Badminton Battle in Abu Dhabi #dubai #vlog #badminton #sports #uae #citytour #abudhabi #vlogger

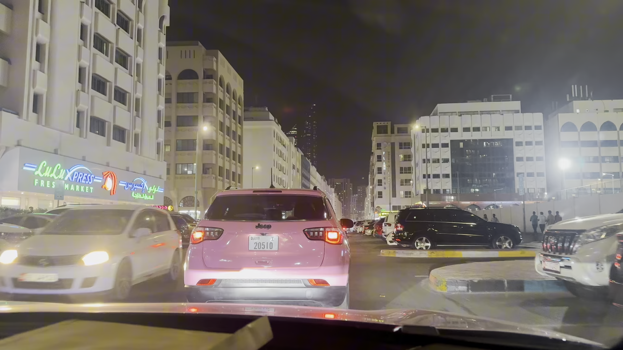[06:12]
देखो भाई, ये पिंक कलर की जीप है, हाई बीम पे दिखा नहीं सकता, वो गुस्सा करेगा, दिखा देता हूँ। अभी हम रैकेट लेने जा रहे हैं और अभी तक रैकेट लेके लेने पहुंचे नहीं है,
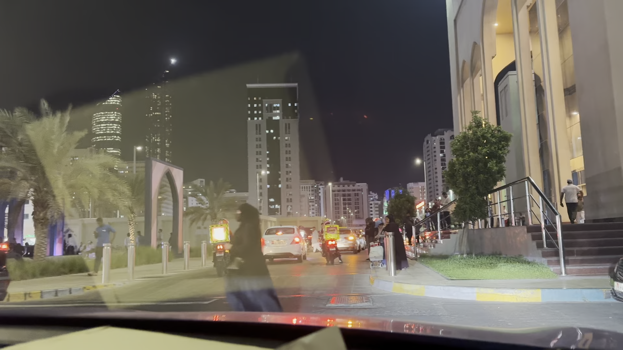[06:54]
सुनना हम दोनों उतर जाते हैं, साकिब को देखेंगे, आगे देखते हैं बस 2 मिनट को पार्किंग। तो ये है मदीना ज़ैद के बाहर का व्यू।
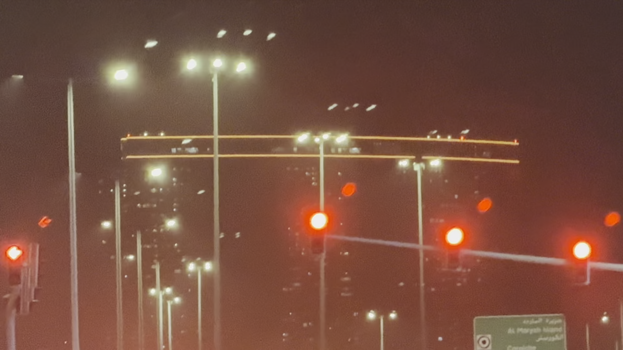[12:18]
आइलैंड में बना हुआ, इसको कहते हैं रीम आइलैंड। सो हम फाइनली वापस आ गए। बहुत ही ज़्यादा ट्रैफिक है आज, शायद वीकेंड है इसलिए, और यहाँ पे बहुत सारे फेमस रेस्टोरेंट्स हैं इस साइड में, अरबिक रेस्टोरेंट्स हैं, उसके वजह से लोग आज काफ़ी आए हुए हैं।